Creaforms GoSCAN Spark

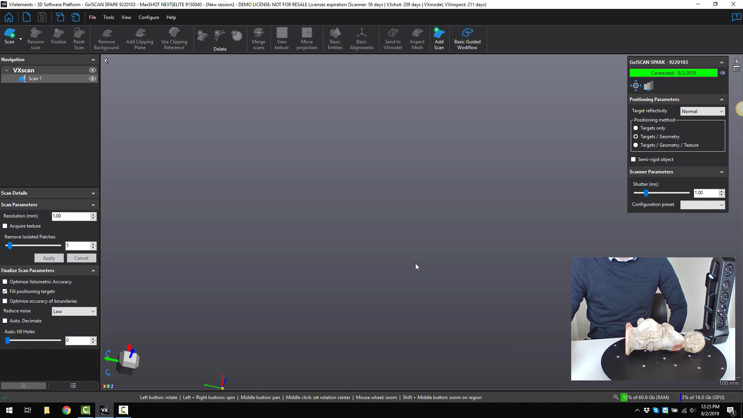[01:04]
what sort of resolution I need to capture the part well. So we've got a lot of fine features and a lot of details. So we probably want to use quite a low or sorry, a high resolution, which would mean a low value.
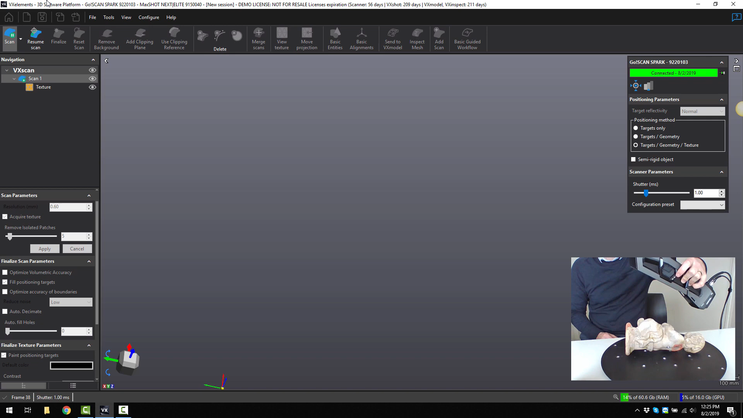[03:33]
And the bigger button is the getting started. So I just tap that and it will start to capture the part.
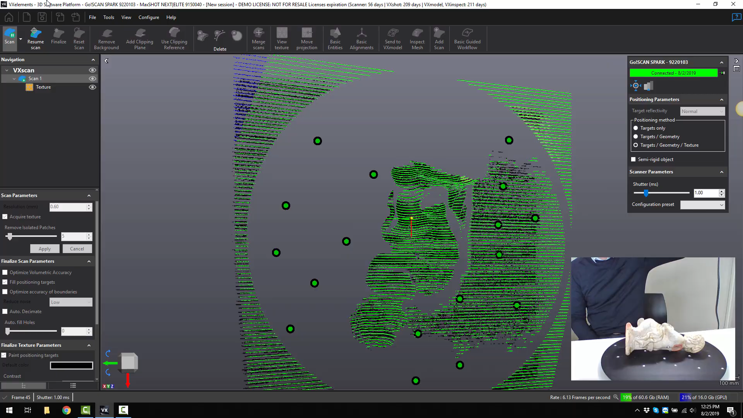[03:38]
So we just wave over it, kind of like digital spray painting.
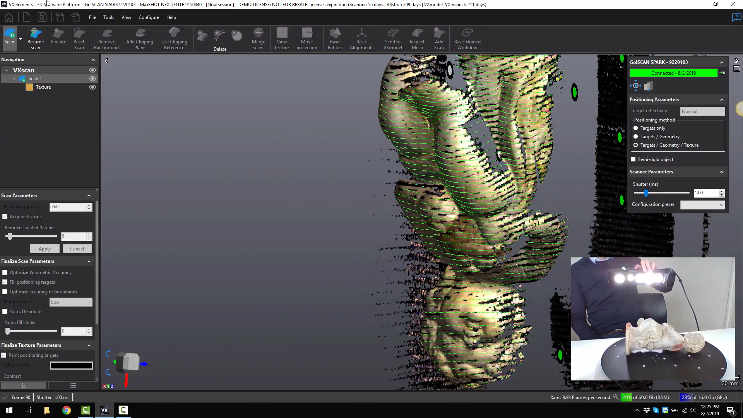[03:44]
And we'll start to capture all the data that we want.
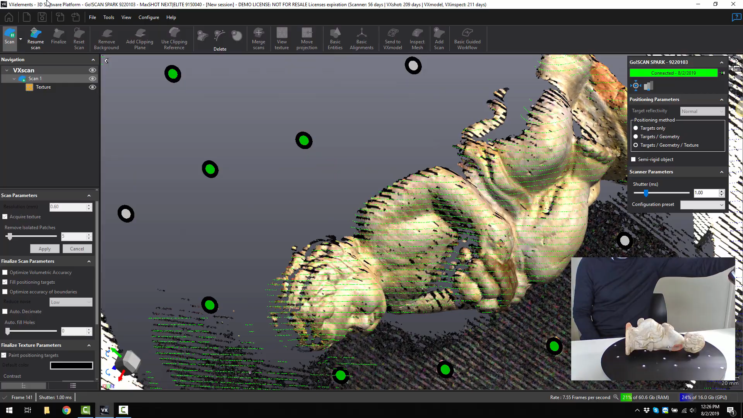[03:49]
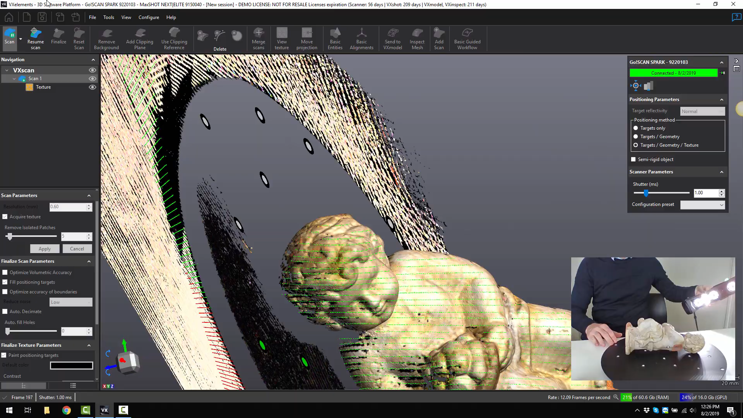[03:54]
So we can use the lazy Susan in conjunction
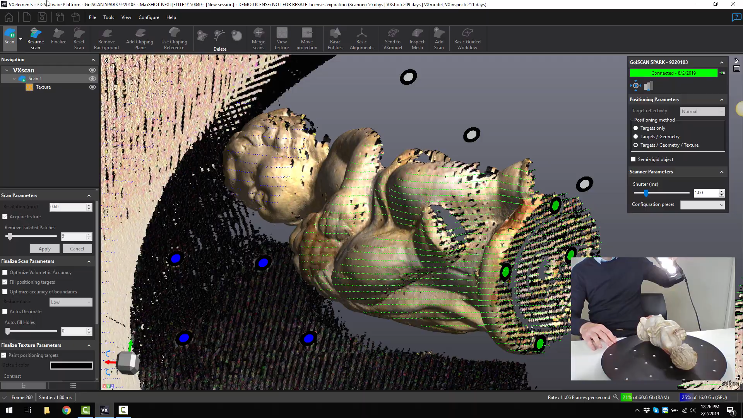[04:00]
with scanning the bar or just waving it over it.
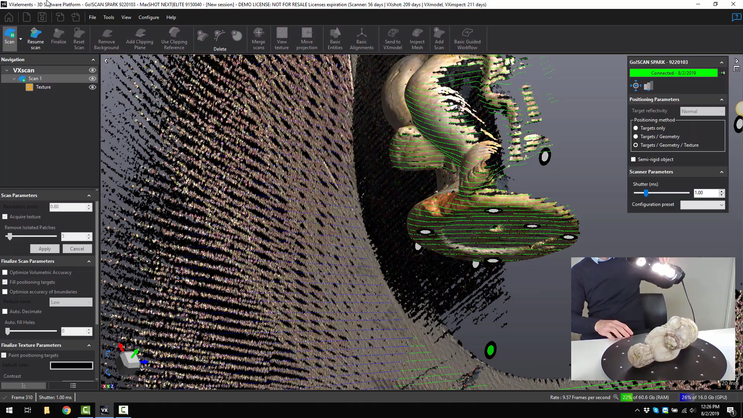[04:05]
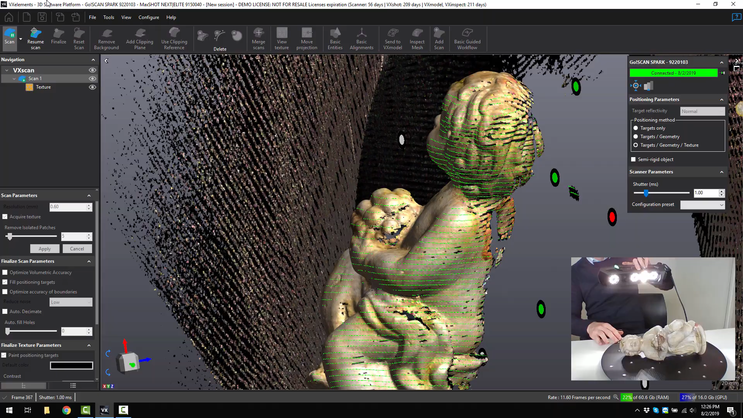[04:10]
So the lower the resolution you use, the faster the scan will be.
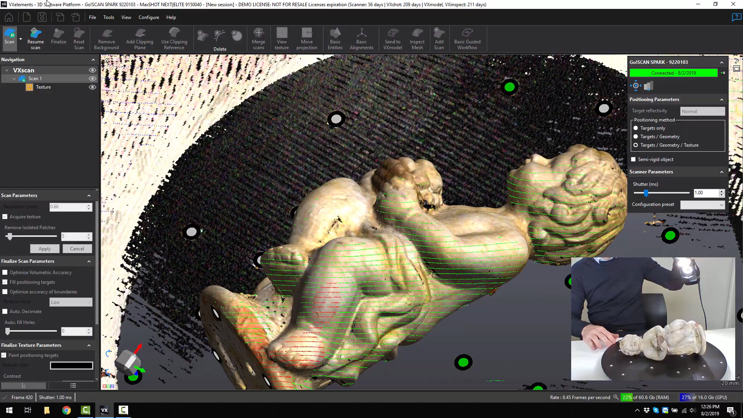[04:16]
Since I'm using or capturing the data at quite a high resolution.
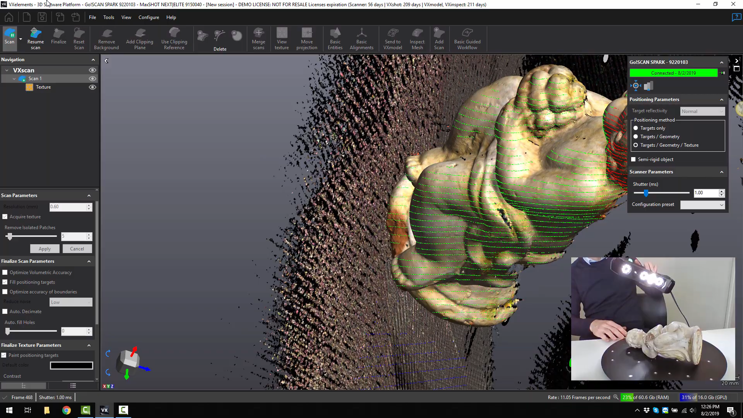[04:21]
This takes a little bit longer, but you're going to get a far, higher detailed part.
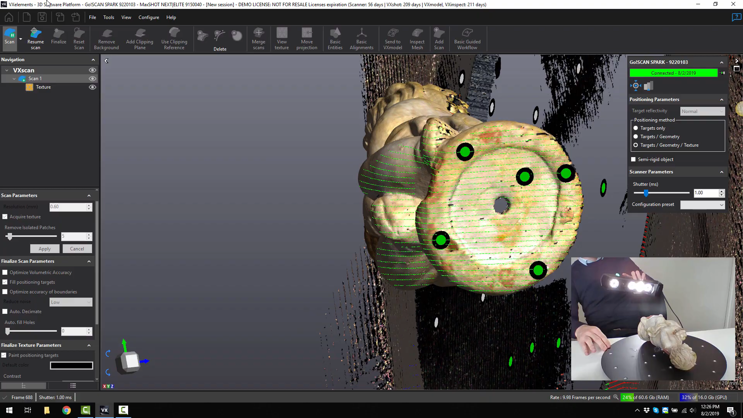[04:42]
So what I'm looking for is just filling in the dark areas now.
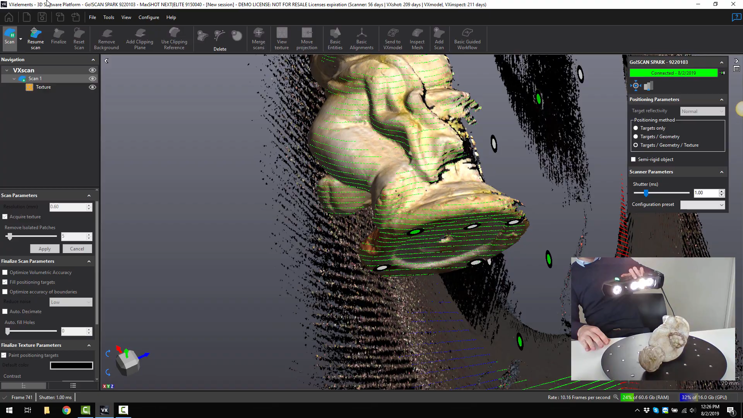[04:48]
I'm quite happy with that.
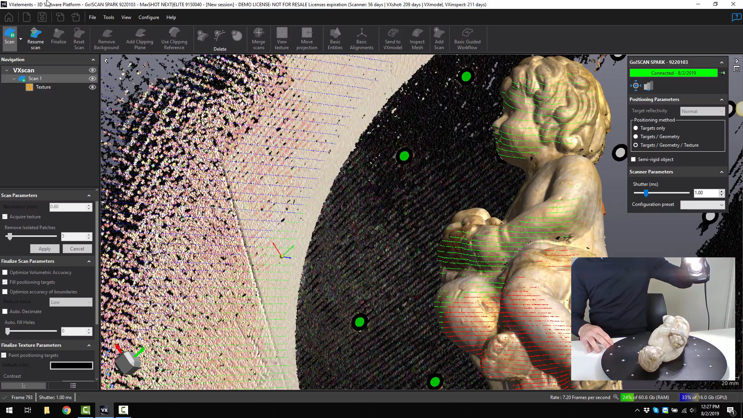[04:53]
Make sure you can get underneath the channels as well. Okay, so that's pretty good.
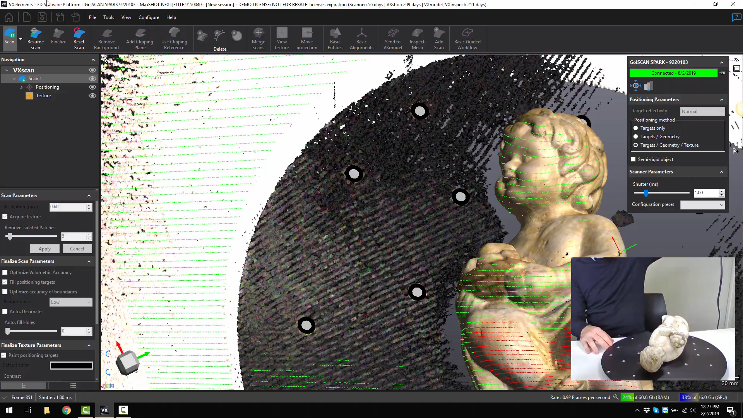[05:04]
I actually saw a little bit there floating.
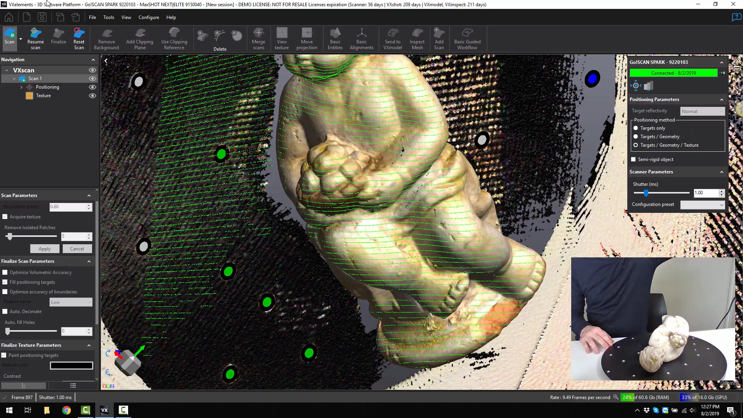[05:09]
Make sure we capture everything that we want to capture.
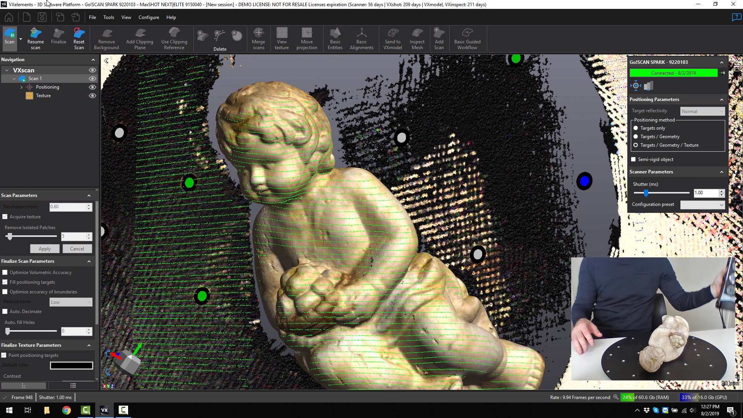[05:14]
So you can start and stop and resume as much as you like. So now at this point here, I want to turn over the part.
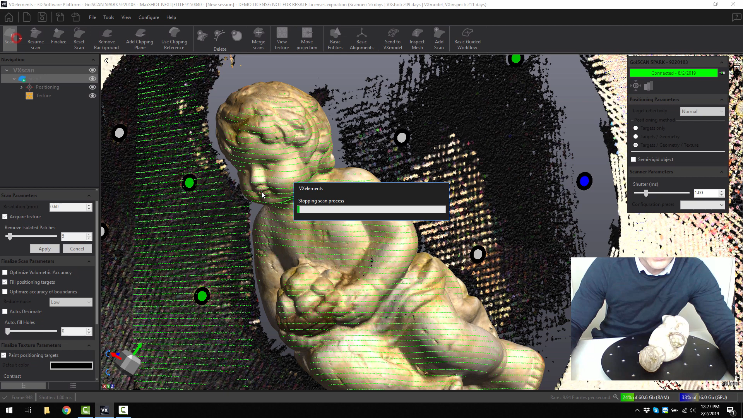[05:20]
So what I can do is I can click on stop scan. I can then get the lasso tool and make sure that the targets are selected and select through the selected. Because what I want to do is I want to delete those targets so I can reuse them again.
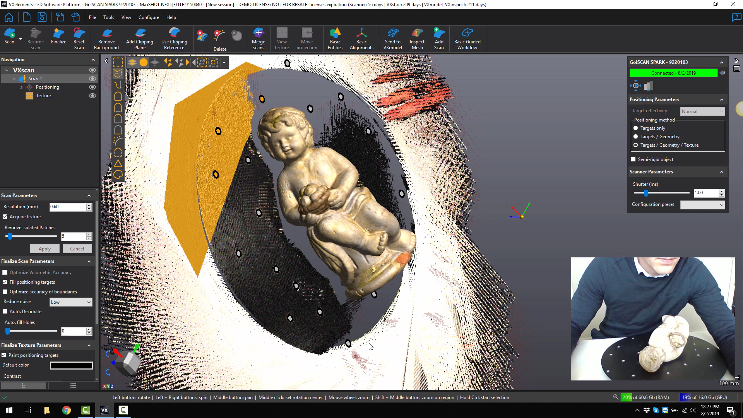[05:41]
So I can just go like that.
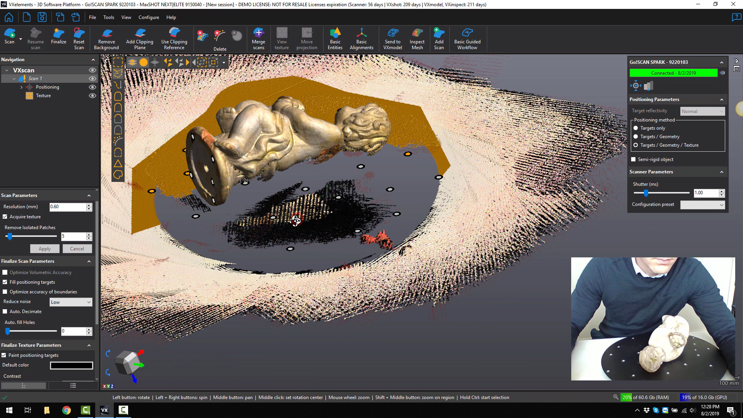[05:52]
And I can select the bottom target here as well.
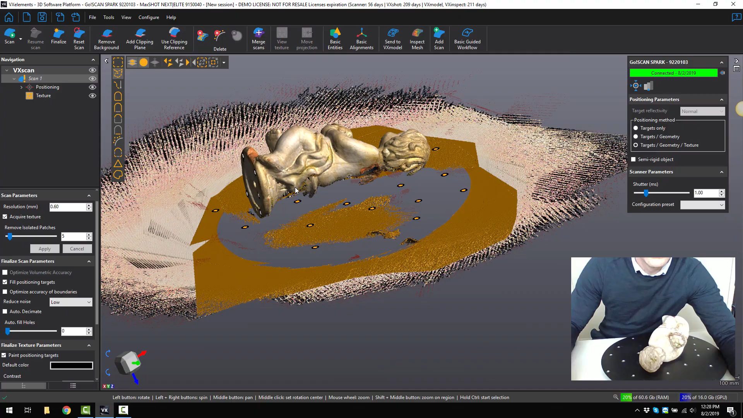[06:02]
So I'm just saying to the software that I don't want those targets so I'm going to delete those.
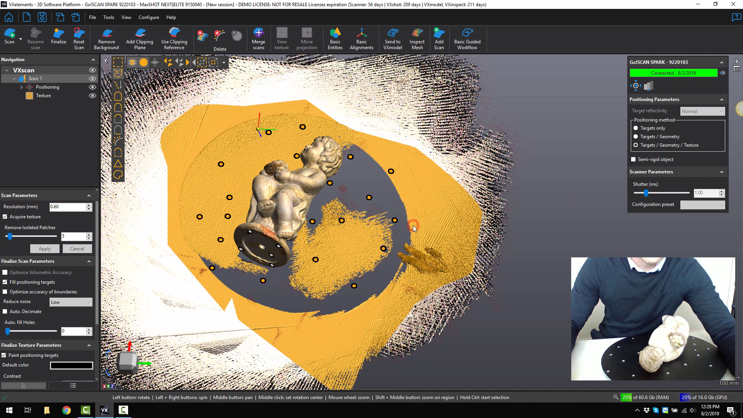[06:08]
Then I can turn the part over.
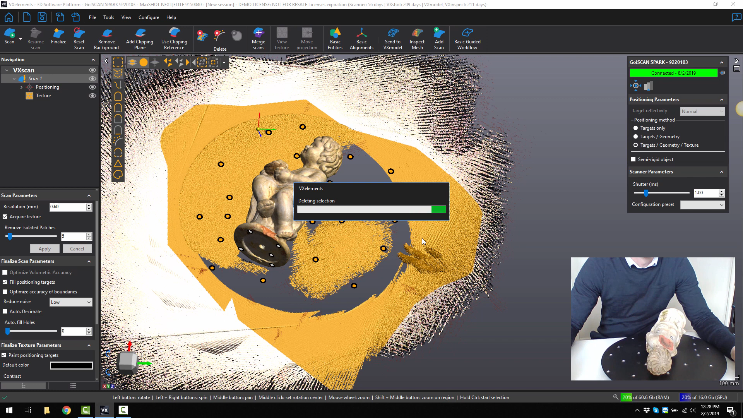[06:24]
So this is happening all in real time. I'm just turning off the target select and then I can go to connect all select.
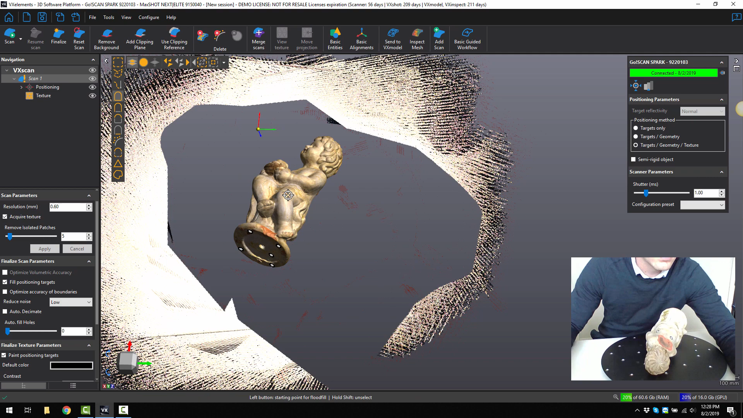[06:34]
Select everything that's connected to itself. So that whole piece is one connected piece.
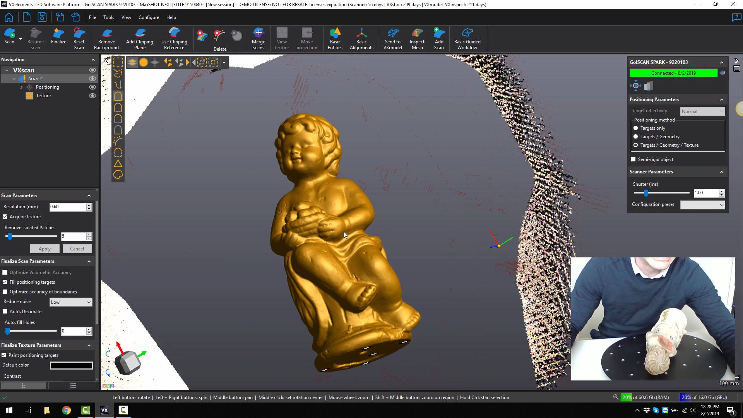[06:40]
I can then inverse the selection and delete what I don't want.
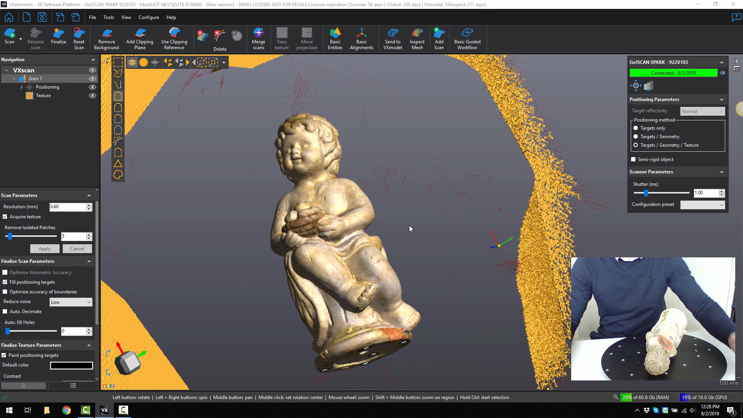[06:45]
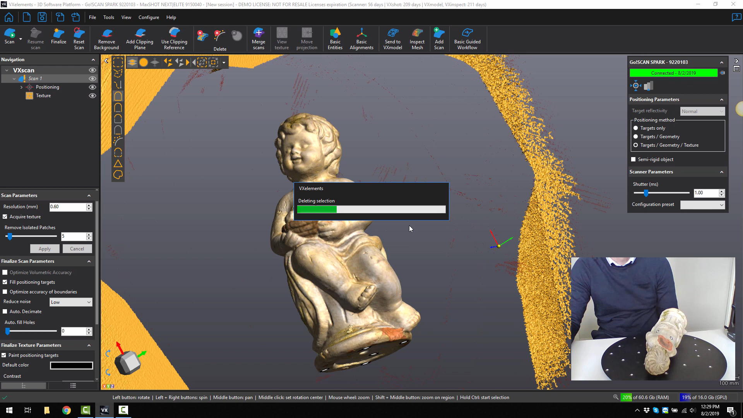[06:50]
Essentially I've taken away all the data apart from what I want to keep. And I deleted the targets on Lazy Susan so I could reuse those targets.
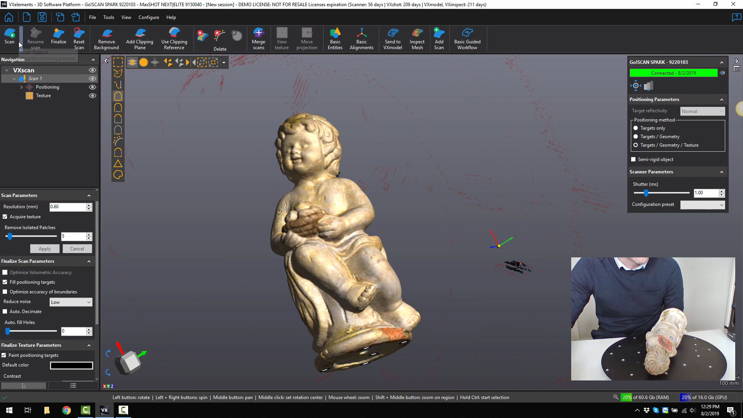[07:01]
So now when I go to scan again, I just can point it at some common geometry or common targets,
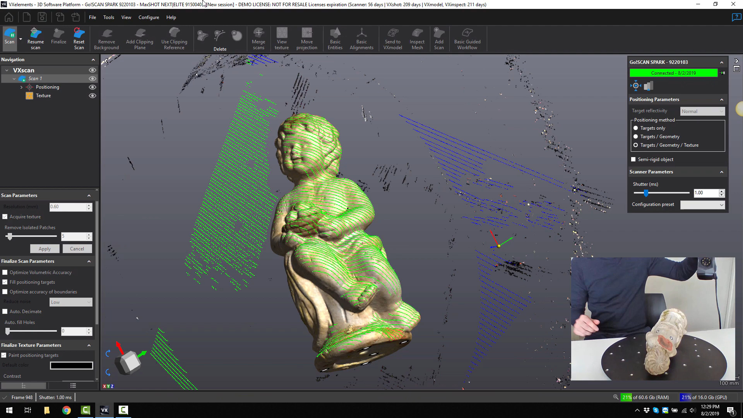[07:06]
which would be at the base of the scan of the part I mean.
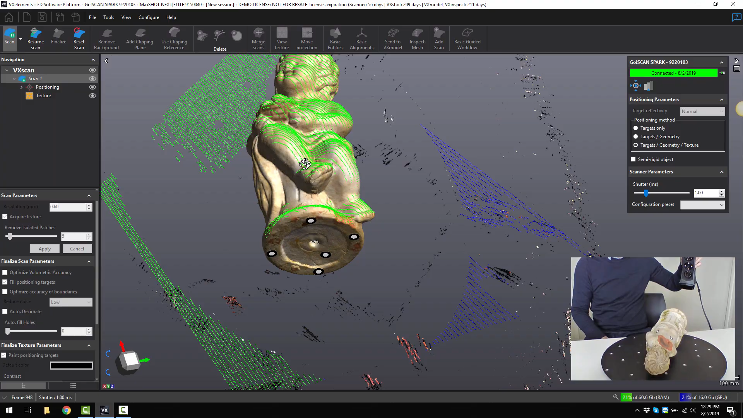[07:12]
It automatically knows where it is.
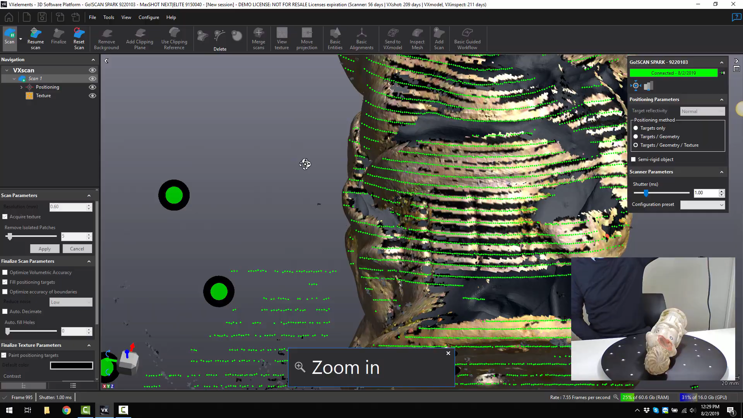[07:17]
Then I can continue on and capture the rest of the model.
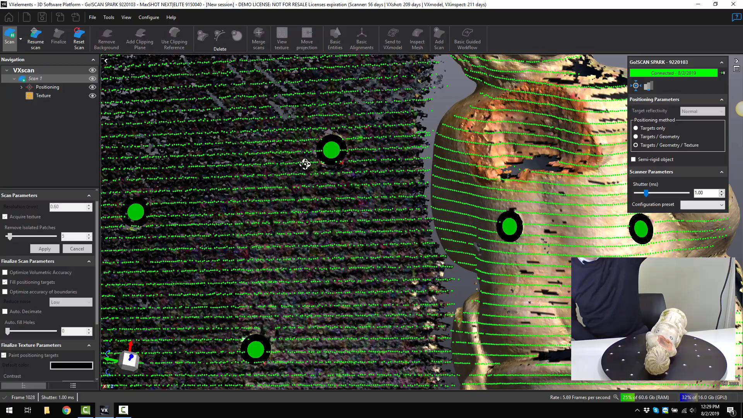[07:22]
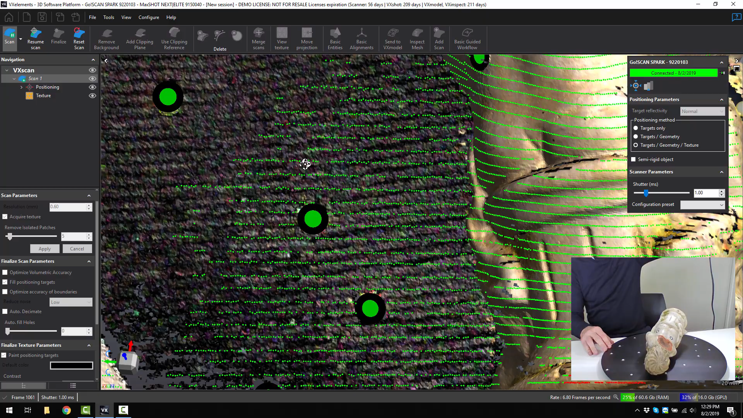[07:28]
So just slowly go around and get it from all angles.